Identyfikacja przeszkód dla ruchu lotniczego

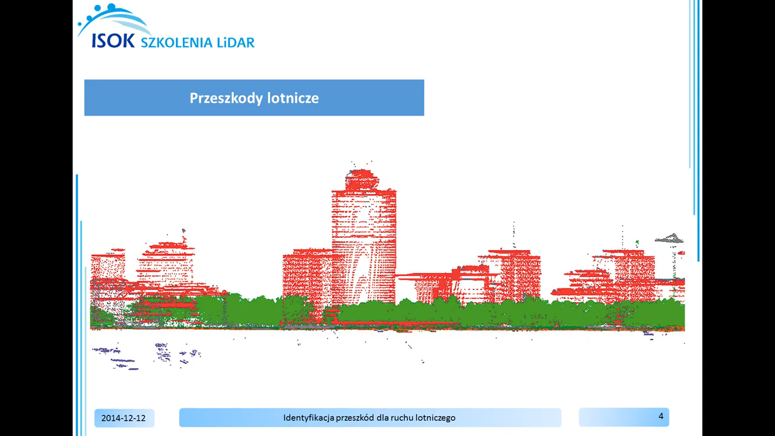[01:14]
iż przeszkody lotnicze to obiekty budowlane i obiekty naturalne stanowiące zagrożenie dla bezpieczeństwa ruchu statków powietrznych. Obiekty, które będą rozpatrywane w ćwiczeniu i które mogą stanowić przeszkody lotnicze to obiekty o wysokości co najmniej 50 metrów powyżej powierzchni terenu lub wody. Do identyfikacji przeszkód lotniczych za pomocą oprogramowania GIS wykorzystuje się znormalizowany numeryczny model pokrycia terenu ZNMPT.
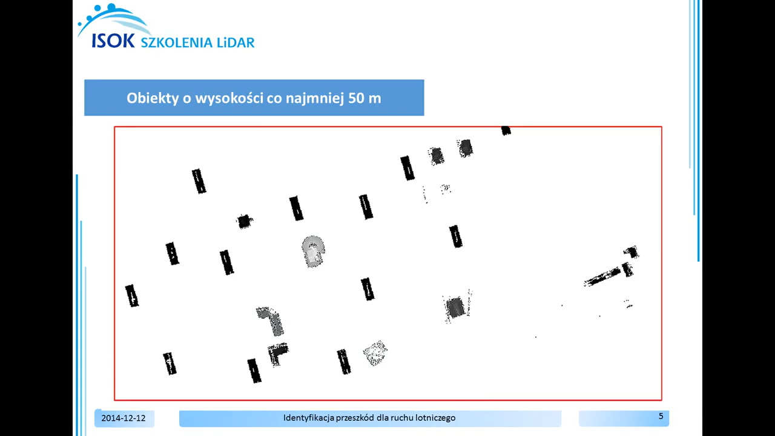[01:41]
Model ten jest wynikiem różnicy numerycznego modelu pokrycia terenu oraz numerycznego modelu terenu. Udostępniane numeryczne modele pokrycia terenu najczęściej nie zawierają obiektów z warstwy pierwszej, unclassified, gdzie mogą znajdować się np. anteny i maszty, których wysokość przekracza 50 metrów. W związku z tym za materiał źródłowy należy uważać chmurę punktów lidar.
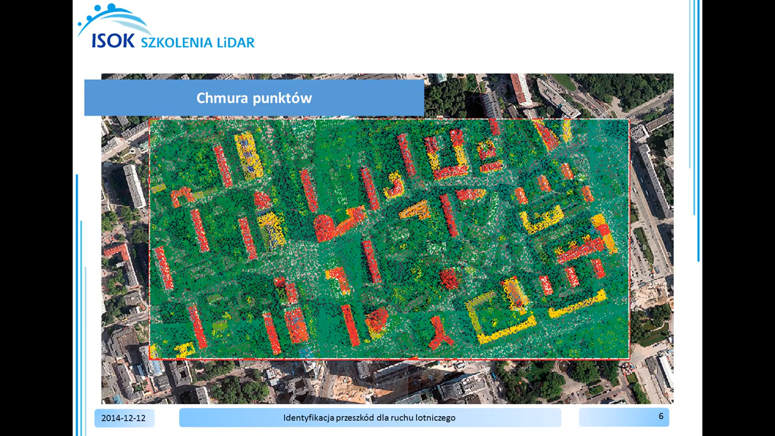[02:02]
Ćwiczenie zostanie wykonane w programie ArcMap firmy ESRI oraz w programie LP360 firmy Q-Coharant. W programie zostały przygotowane dane, takie jak ortofotomapa w formacie TIFF o rozdzielczości 10 cm, sklasyfikowana chmura punktów ALS w formacie 1-2 oraz plik z obszarem analizy, czyli przeszkody obszar analizy. W pierwszym kroku wygeneruję znormalizowany numeryczny model terenu.
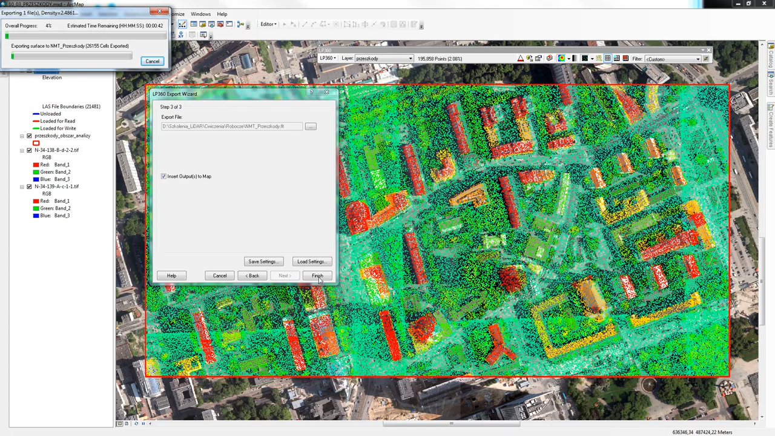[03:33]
Jako nazwę wpisuję nmt, podkreślenie przeszkody. Zapisuję. Po kliknięciu Finish zostanie wyeksportowany model. Generowanie modelu zostało zakończone, a plik został automatycznie dodany do programu. Wybieram OK.
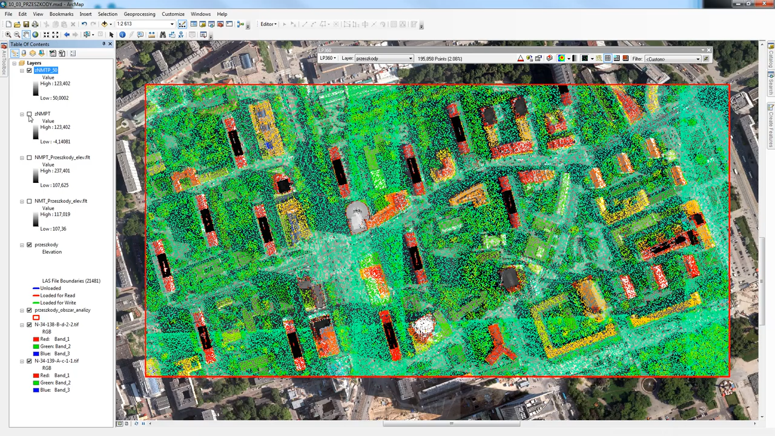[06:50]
Więc wygaszę chmurę punktów. Zmienię również kolorystykę dla wyselekcjonowanych wartości. Wskażę na kolorystykę.
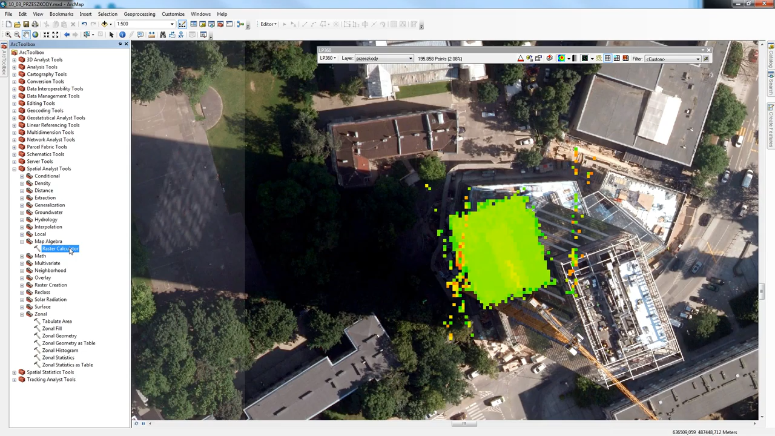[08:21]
W pierwszym kroku wykonam automatyczną wektoryzację wykrytych przeszkód, a więc w celu takiej wektoryzacji skorzystam z funkcji rastelcalculator, z arc-toolbox i wybieram tę funkcję. Znów korzystam z funkcji set0 i tym razem dla znmpt dla wysokości mniejszych niż 50 znów przypiszę set0,
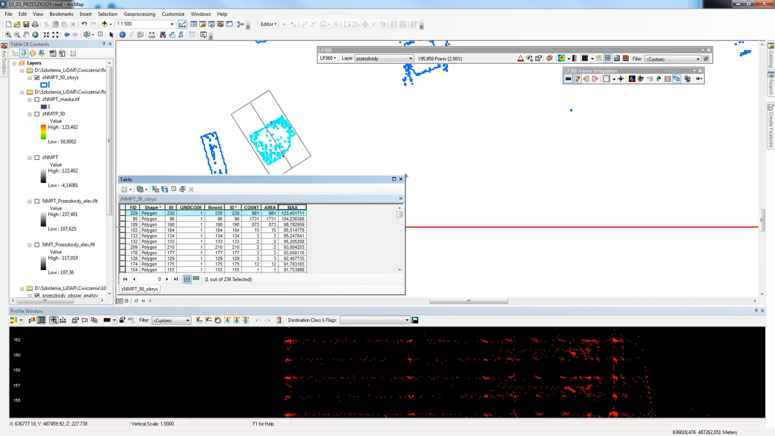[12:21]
Na dole został wyświetlony przekrój. Zamknę tabelę atrybutów. A powiększę okno przekroju. Oddalę się klikając lewym klawiszem myszy.
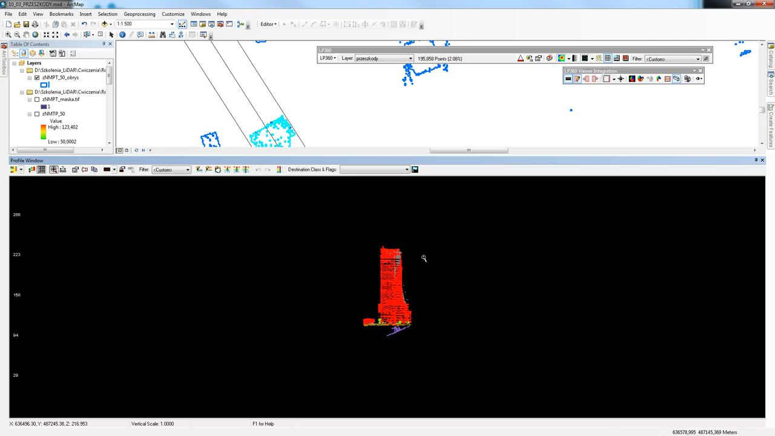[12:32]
I ruszając myszą. Jest to bardzo wysoki budynek. Za pomocą funkcji Measure zmierzę wysokość tego obiektu. A więc wybieram miejsce u podstawy. Oraz miejsce, gdzie wydaje mi się, że jest to najwyższy punkt. 123 metry. Otworzę tabelę atrybutów.
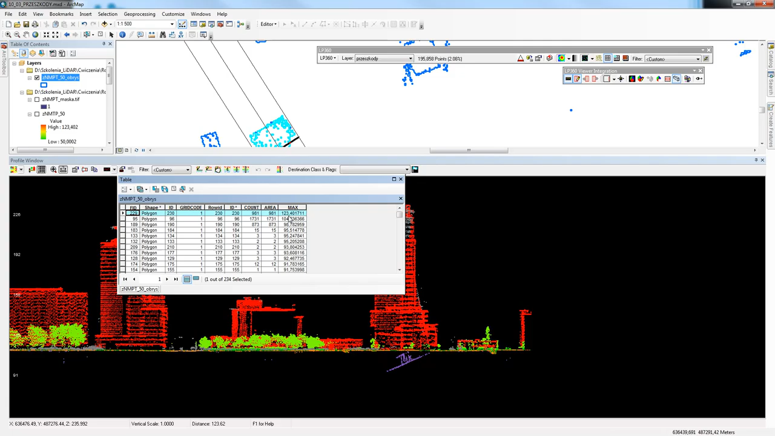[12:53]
Również było to około 123 metrów. W ćwiczeniu zaprezentowałam Państwu przykłady sposobów wykonania analizy pod kątem występowania przeszkód lotniczych o wysokości minimum 50 metrów nad terenem. Opierając się o wyniki modelu różnicowego, wygenerowałam warstwę wektorową z obrysami potencjalnych przeszkód lotniczych. Następnie każdej przeszkodzie przypisałam atrybut wysokości.
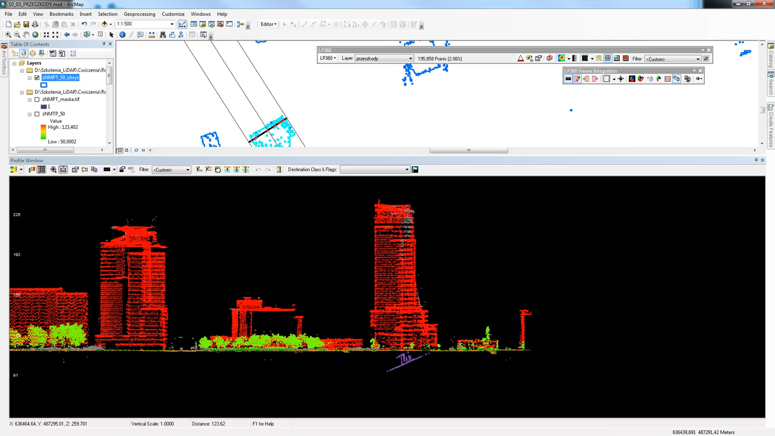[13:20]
Ostatnim etapem była wizualna ocena obiektów uznanych za przeszkody lotnicze. Dziękuję serdecznie za uwagę.